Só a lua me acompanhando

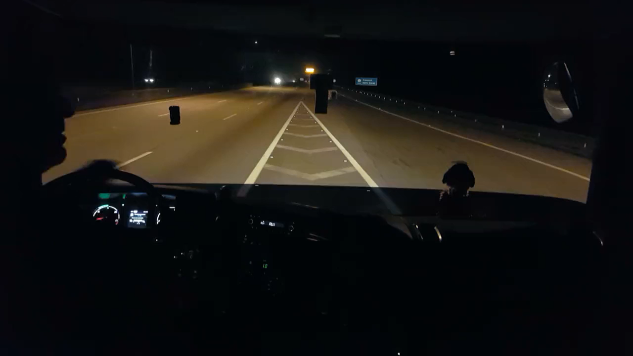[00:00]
galerinha, beleza? Estamos aqui no Rodoanel, Maricova, sentido sul, perto de da Psirica da Serra aí. Daqui a pouquinho estamos chegando ali na rodovia Regis.